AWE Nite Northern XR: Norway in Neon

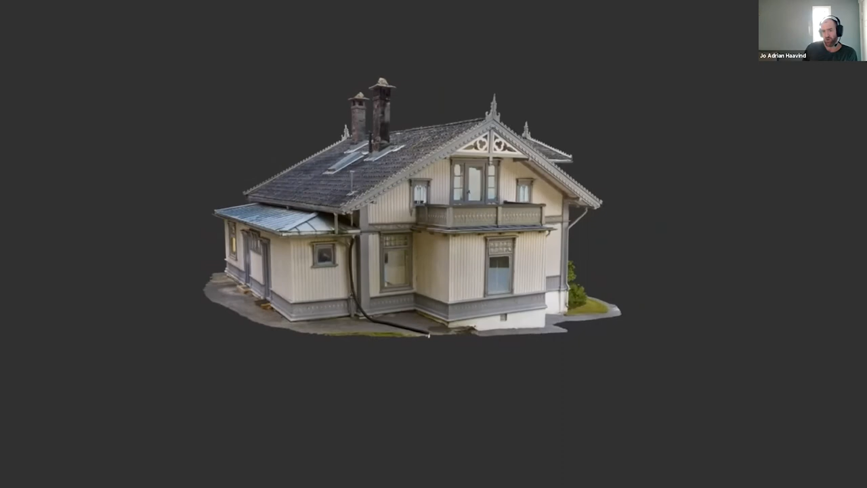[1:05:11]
we could actually preserve this house in an event of it burning down or being taken by the water. And that was also the kind of key aspect to the funds that they received to do this project.
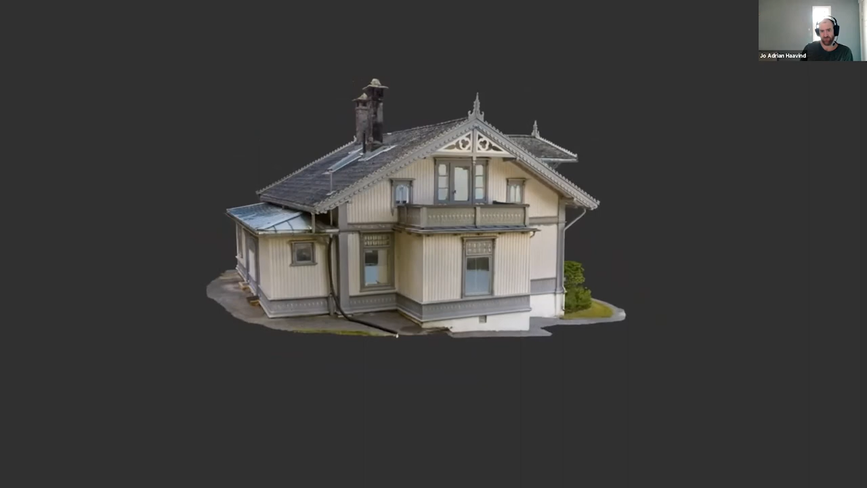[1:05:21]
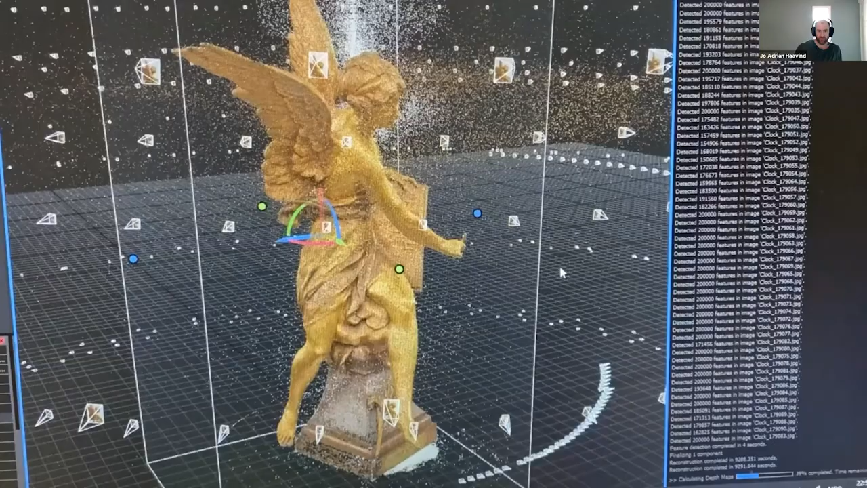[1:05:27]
Probably you all know photogrammetry, but
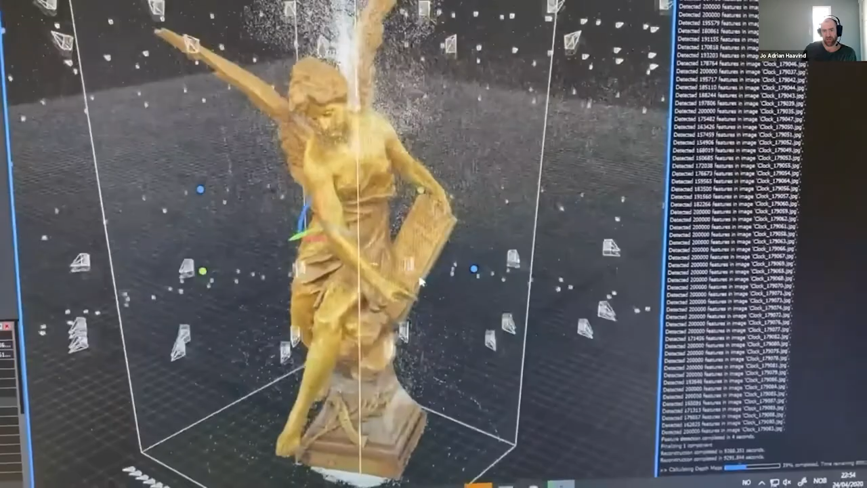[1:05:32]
very short, it's the process of taking a lot of the digital images of an object or a location and stitching these images together in the software, making a complete 3D object, a digital 3D object. So we used a medium format digital camera to capture high quality images and process this in reality capture on a really
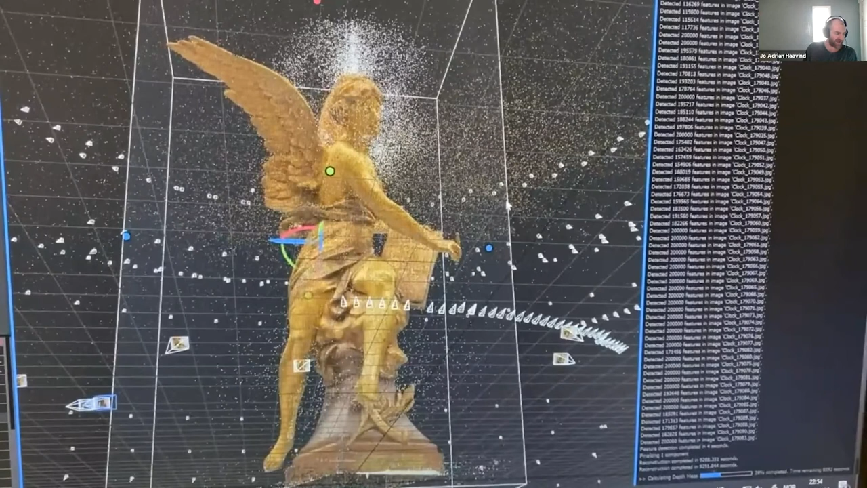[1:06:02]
high-end PC with 120 gigabytes of RAM and 2x RTX 2080 Ti video cards.